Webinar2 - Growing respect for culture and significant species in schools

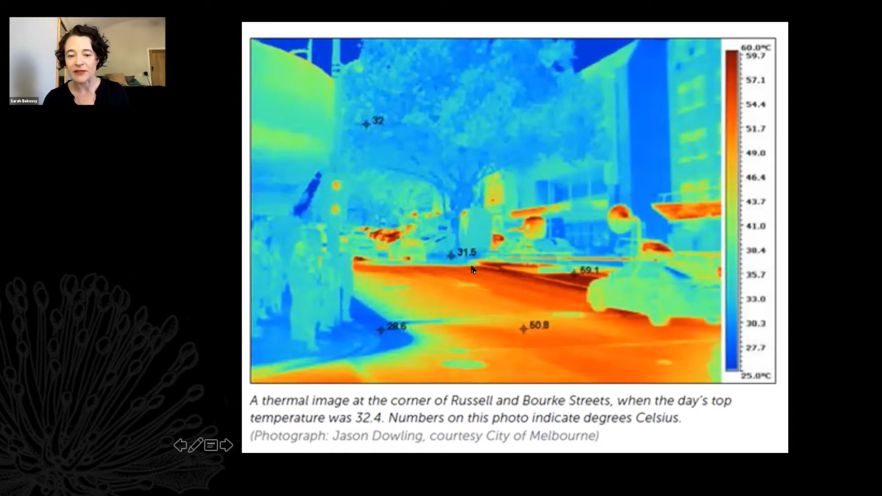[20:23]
On screen: scale top 60.0°C, scale bottom 25.0°C
we're trying to cope with heat waves this is a thermal image on the corner of russell and burke which shows a 20 degree difference between being under a tree and out in the open here